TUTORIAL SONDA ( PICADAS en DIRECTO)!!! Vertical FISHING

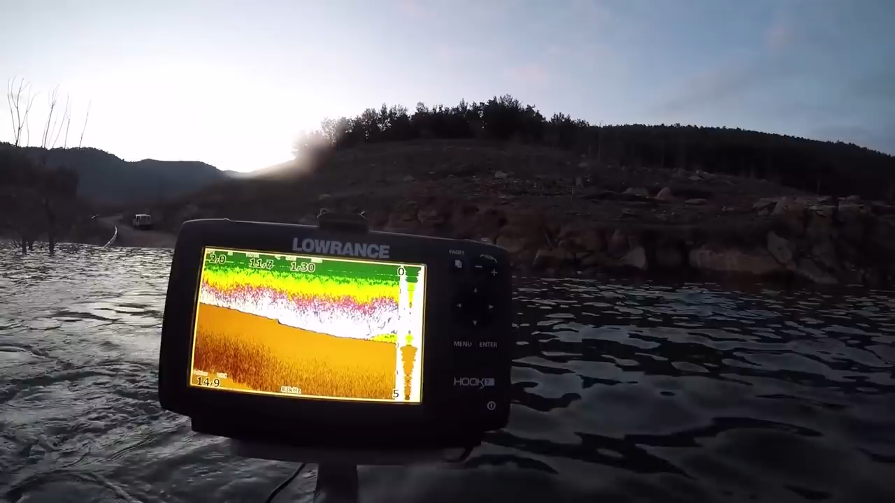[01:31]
A ver qué tal se da. ¡Llevo! ¡Llevo! ¡Vamos ahí! No me grabas, tío. Mira, aquí hay. A 2 metros, tío.
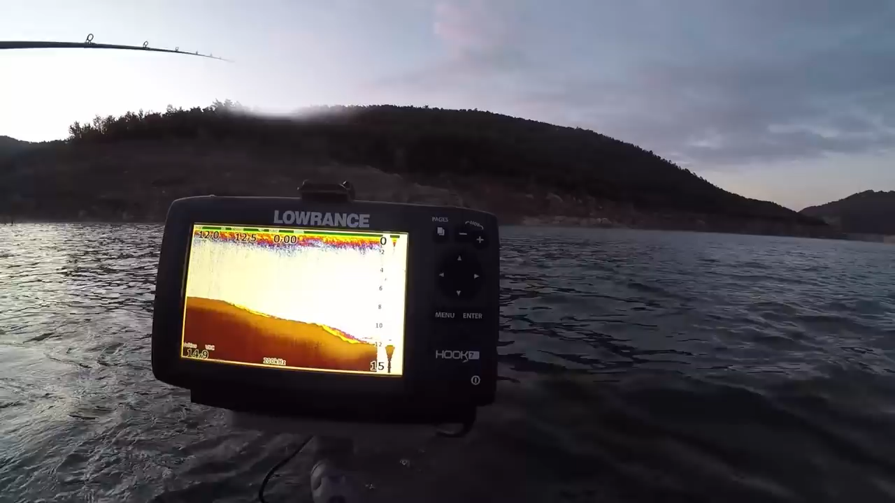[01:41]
Aquí hay. Voy a probar. Lado, el vinilo como baja, ahora 7, 8 metros.
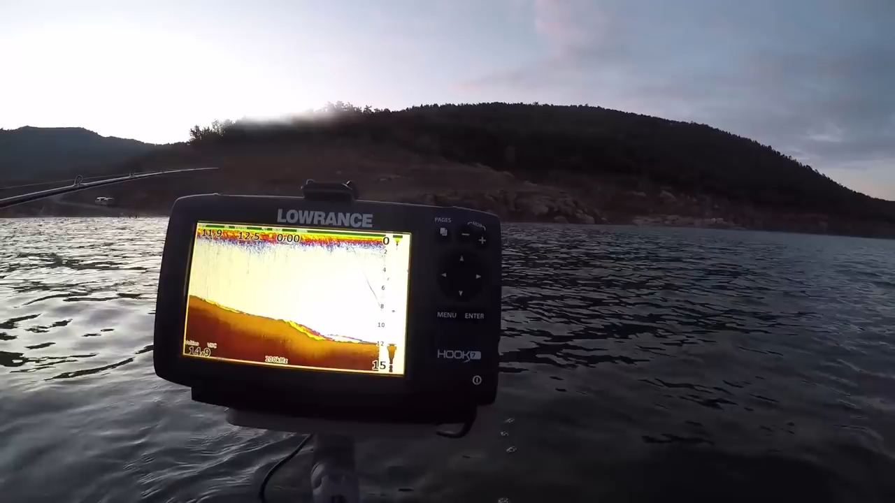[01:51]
Voy frenando un poco con el dedo. Se ha ido para el fondo, a ver si sube.
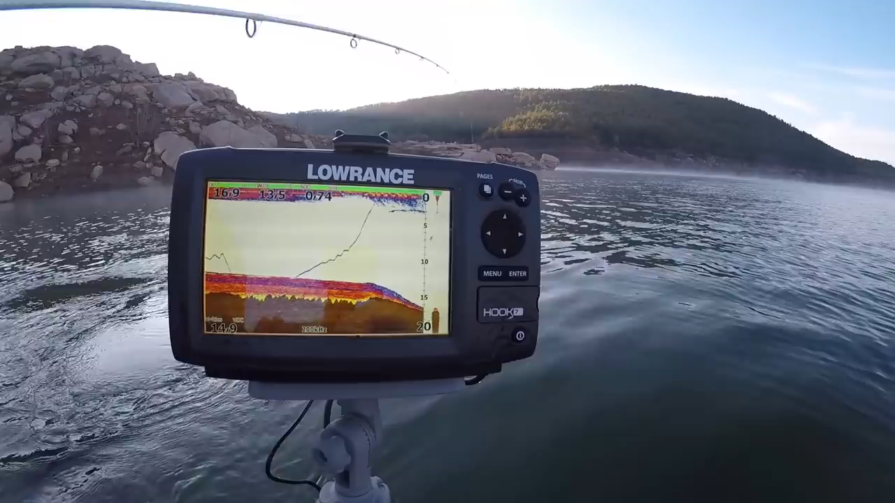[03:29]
En 3 metros no voy a poder ni bajar el vinilo casi. Mira, mira, mira, mira, mira.
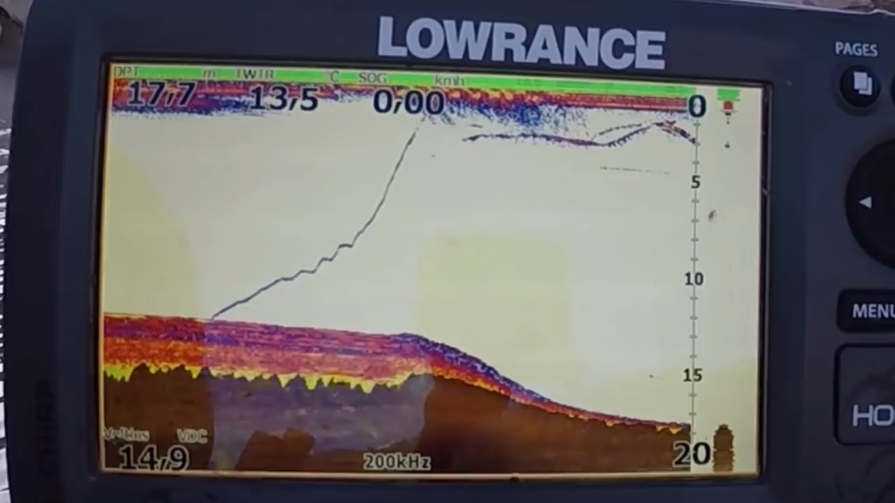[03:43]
On screen: depth 17.7 m, water 13.5°C, speed 0.00 km/h
Mira, vuelve. No me lo creo. ¿Habéis visto, no?
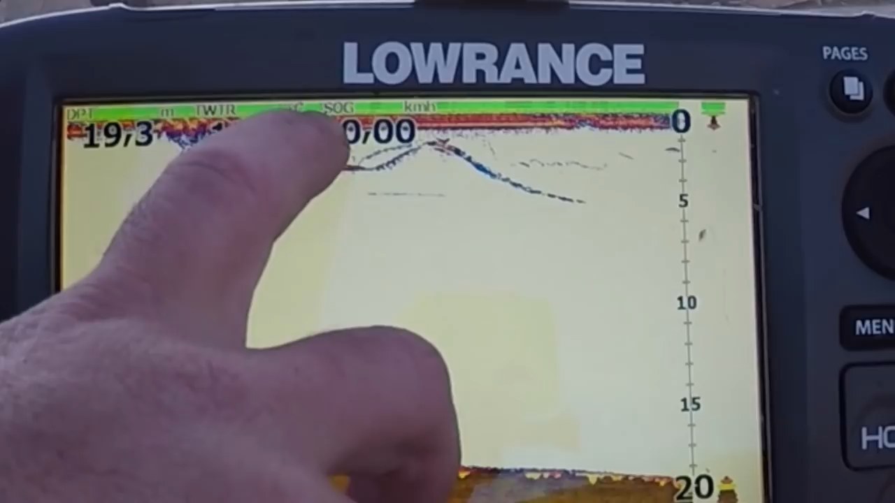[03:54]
El pescado, mi señuelo, se lo he bajado demasiado al morro. No lo bajéis tanto, dejárselo a 1 metro más o menos. Ha subido a por él y después se ha pirado. ¿Veis? Y este es mi señuelo.
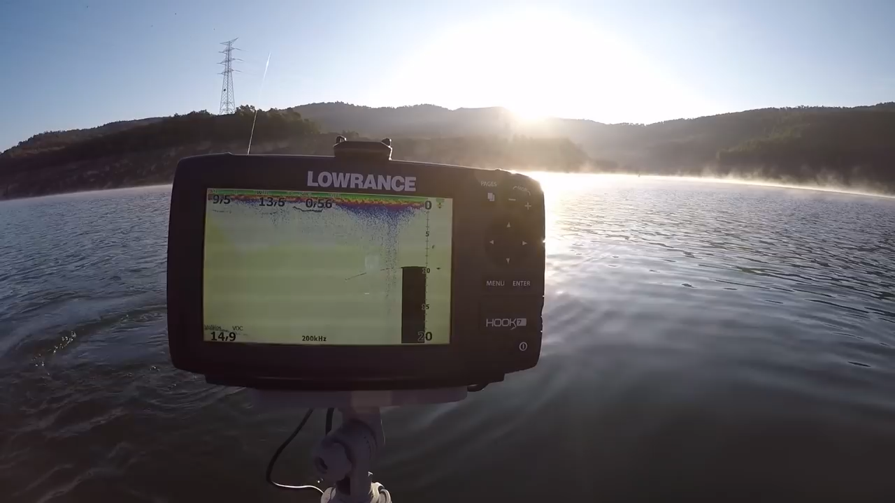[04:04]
Hay una torre de estas de alta tensión aquí.
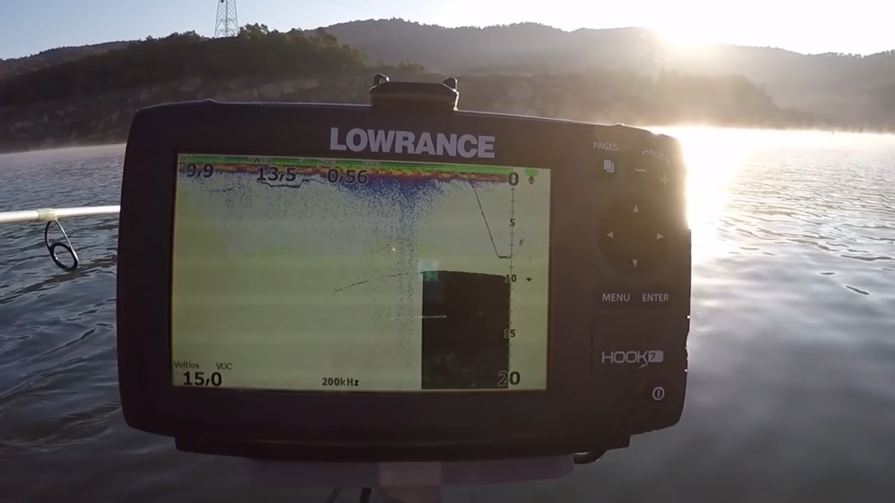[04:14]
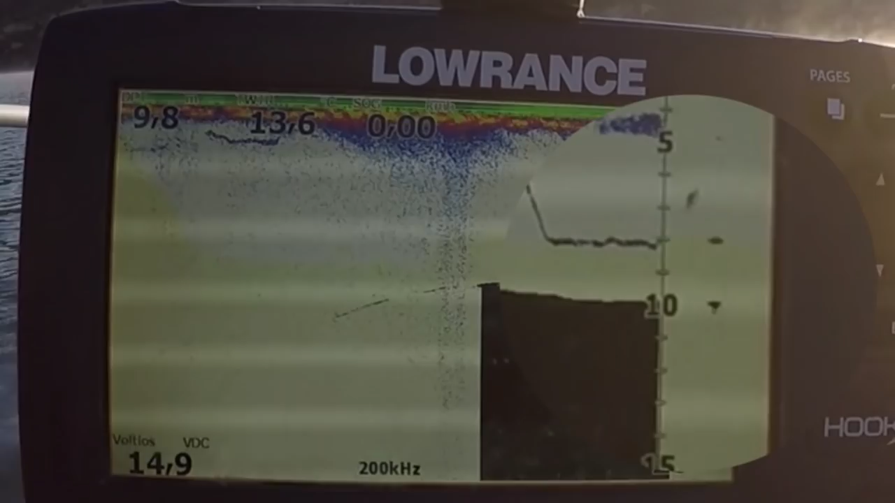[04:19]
La ha visto. Mira, mira, mira cómo sube. ¿Lo ve? ¿Lo ve? Le pega, le pega, le pega.
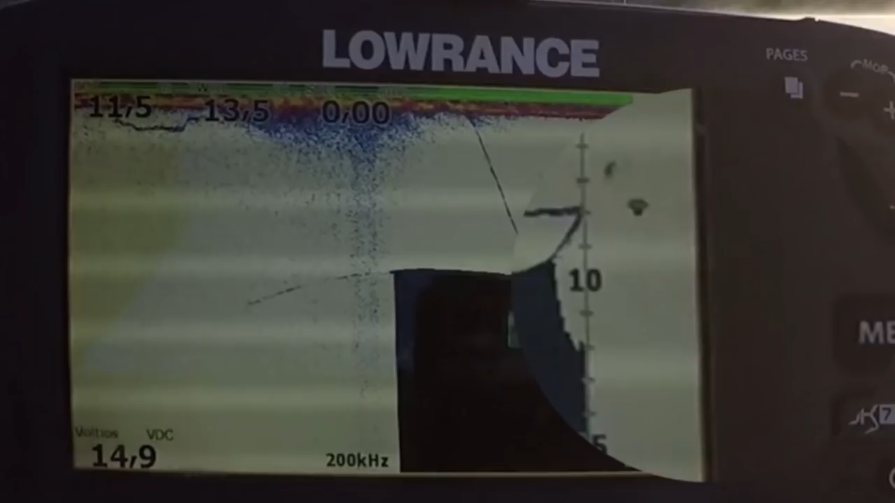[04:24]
¿Habéis visto?
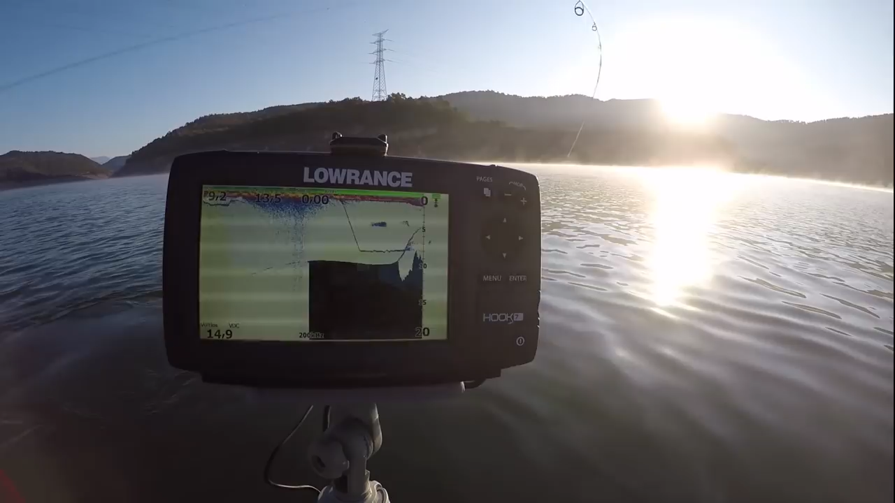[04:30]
¡Oh, se ha soltado! Bueno.
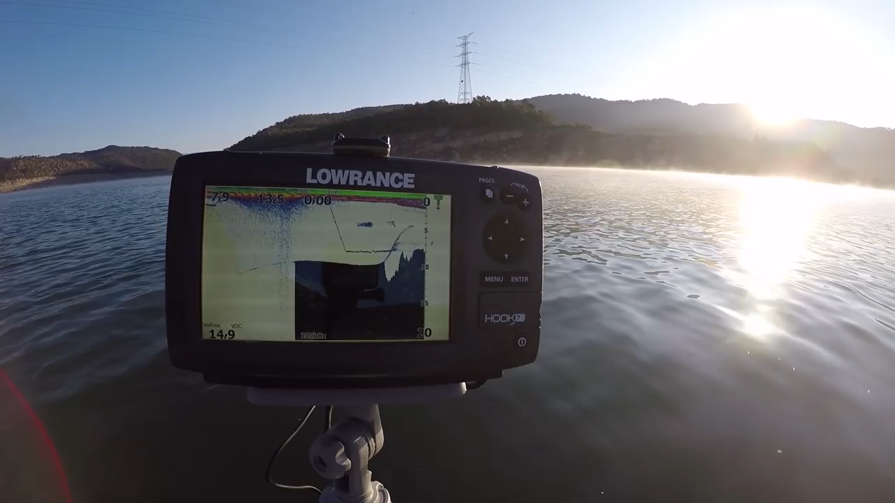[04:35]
Ha soltado, pero bueno, ya la habéis visto, ¿no? ¿Veis? Mi vinilo aquí me está haciendo interferencias, que hay una torre de alta tensión aquí que lo flipa, digo yo que será por eso.
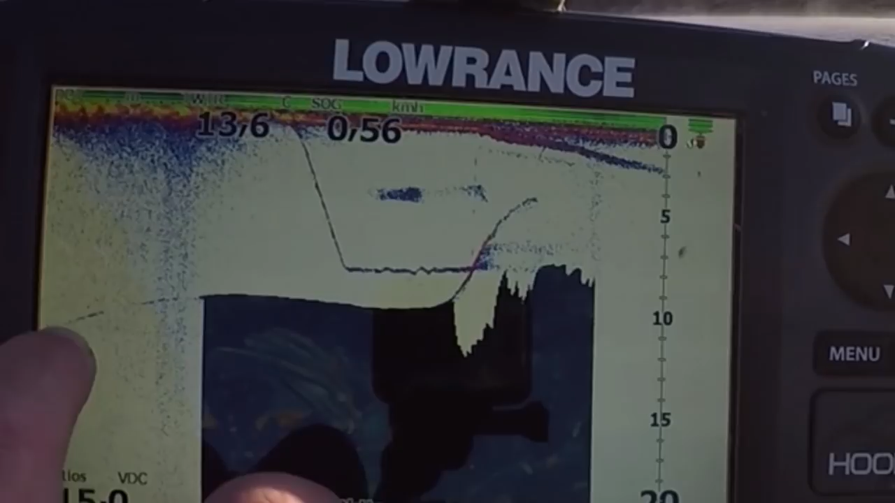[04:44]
On screen: water 13.6°C
Pero es este el pescado, y veis, ¡pam! Me ha subido, combate y se ha soltado.